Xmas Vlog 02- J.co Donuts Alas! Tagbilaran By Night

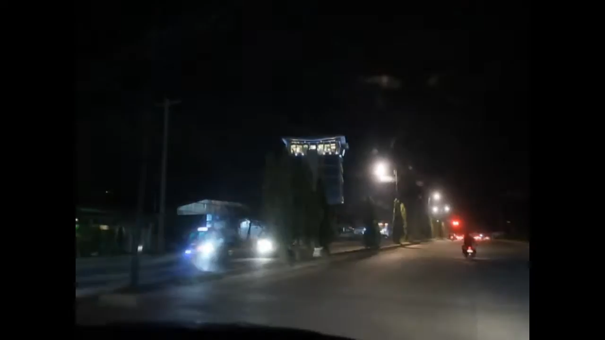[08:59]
The building up there. Here you are. Yeah.
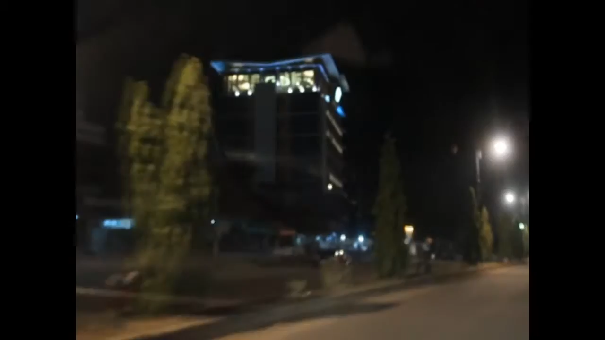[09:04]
Q Hotel. That intersection. Ahead. Is the. Intersection. Going. To the left. To Taguilaran proper. At CPG.
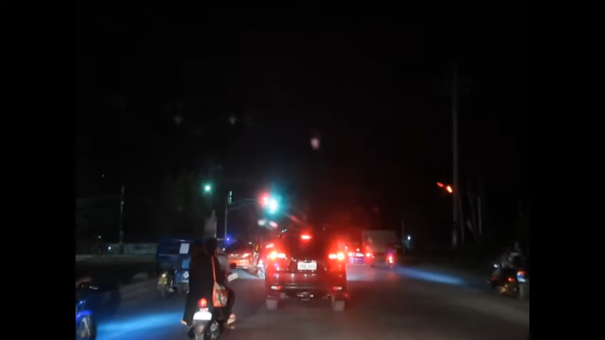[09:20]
And. And. That is. A. J.E. Clarine. Going to the left.
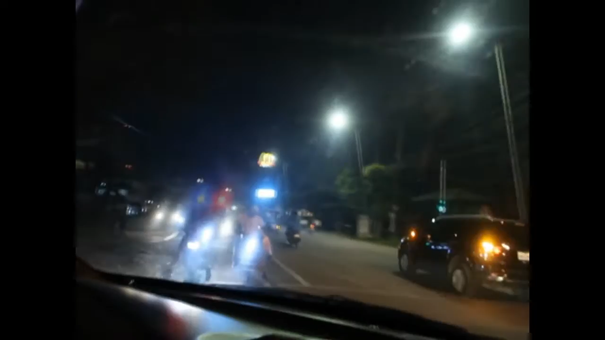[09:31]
and there is that McDonald's there
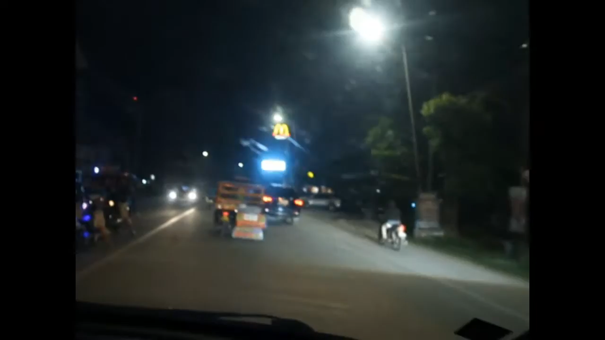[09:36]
that is the McDonald's drive-thru and this is the Q Hotel the drive-thru
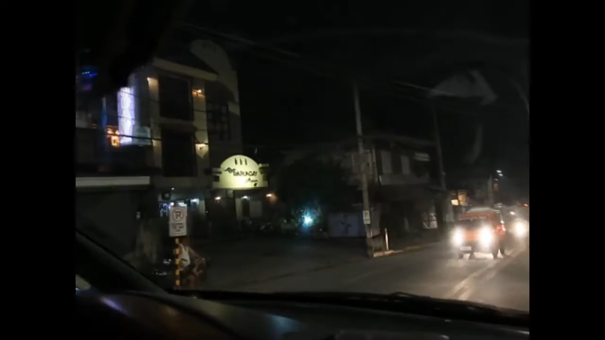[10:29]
this is the Rizal Park of Tagbilaran City here wow daming mga stars